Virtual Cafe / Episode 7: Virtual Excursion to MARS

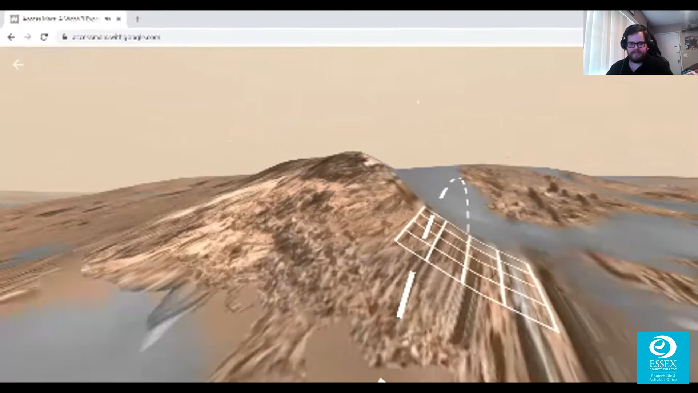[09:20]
wow so vast so beautiful sometimes nothingness can be beautiful and this really is awesome